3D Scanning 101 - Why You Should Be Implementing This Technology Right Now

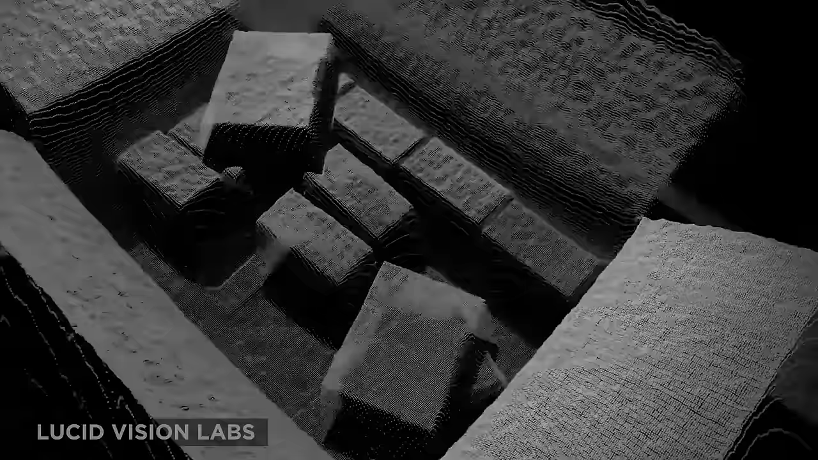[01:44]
Now, this uses a laser light to probe the subject of a scan,
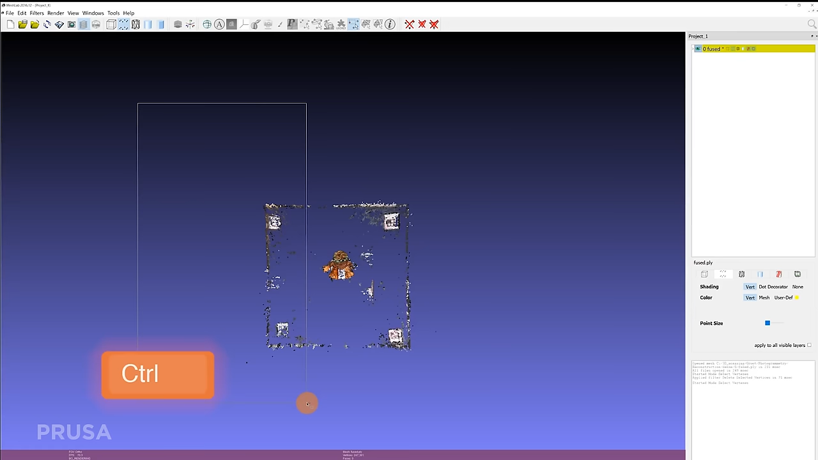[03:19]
However, the biggest disadvantage of this is really that it's not measuring while it's scanning, unlike pretty much all the other methods.